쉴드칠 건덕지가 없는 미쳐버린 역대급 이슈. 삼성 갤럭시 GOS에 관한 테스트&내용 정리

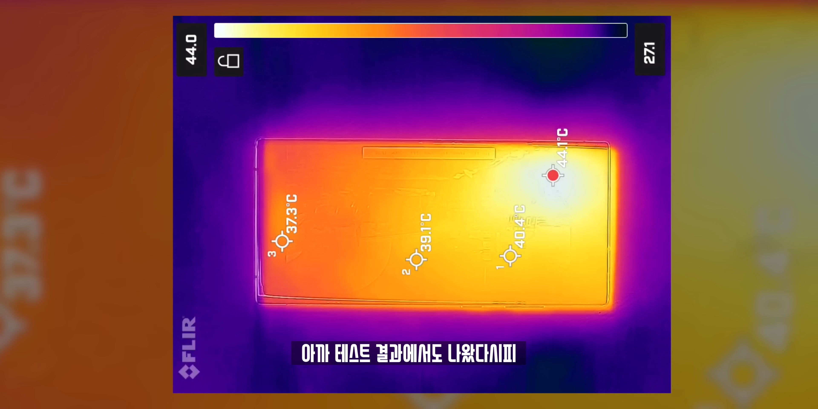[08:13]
On screen: max 44.1°C
아까 테스트 결과에서도 나왔다시피 동시에 온도도 한번 체크를 해봤을 때